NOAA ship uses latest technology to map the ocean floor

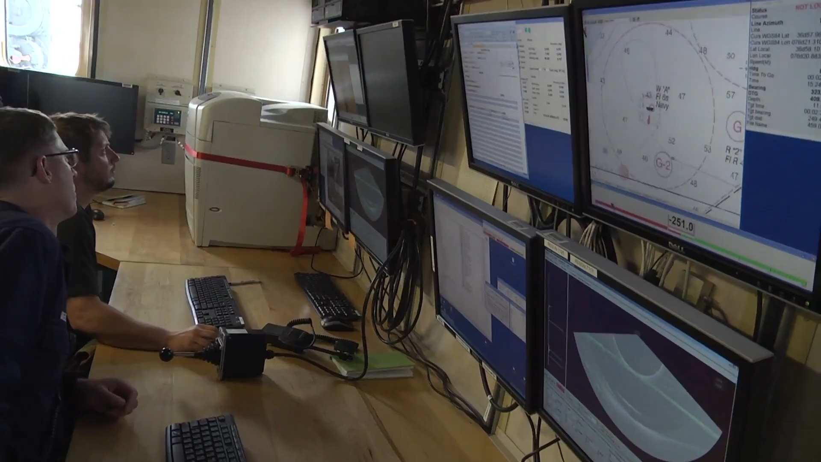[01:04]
That's giving, you can start seeing the image that's developing there. That really is an acoustic image of the seabed, so you can see it's a little textured.
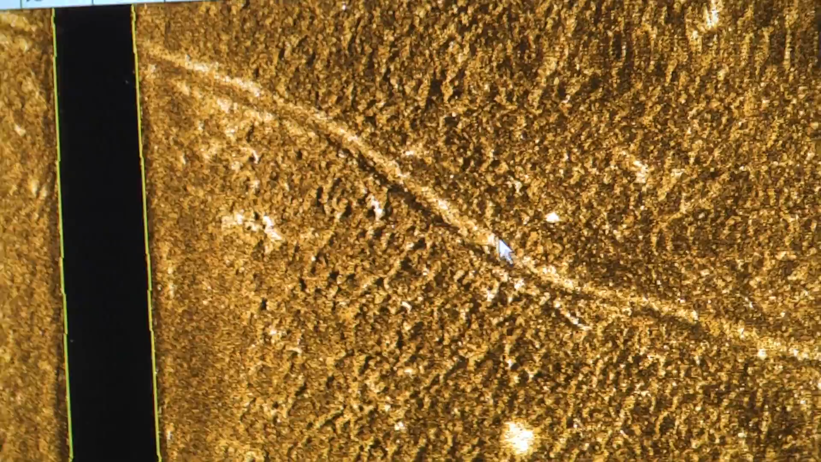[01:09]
That's likely a scour across the bottom, so it's likely either a buoy block dragged in a hurricane,
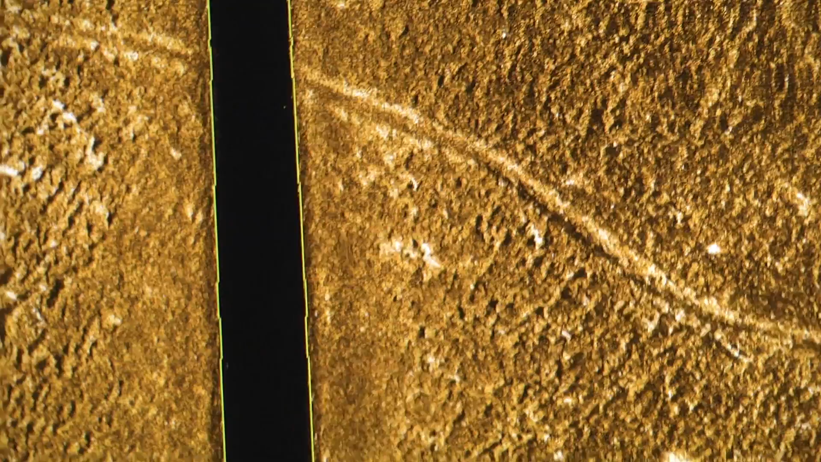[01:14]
or it might be a vessel dragging an anchor coming in to help slow down.
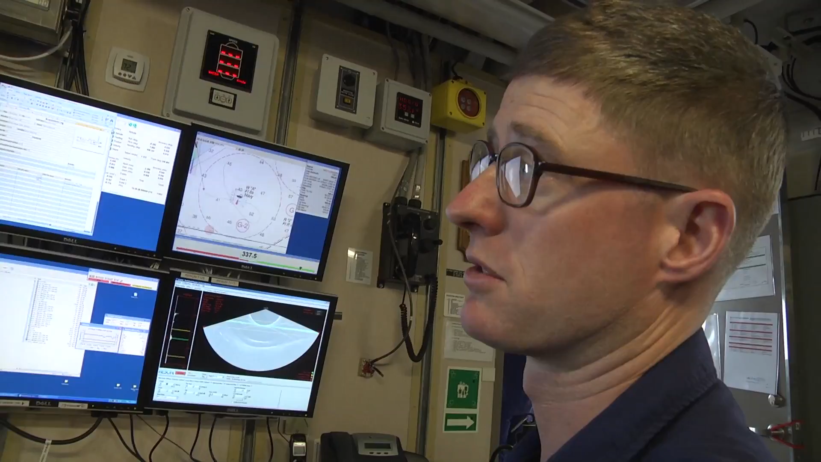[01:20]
So it's a divot in the seafloor. President Thomas Jefferson created something called the Survey of the Coast, and its mission was to go out and measure water depths and create nautical charts based on the information.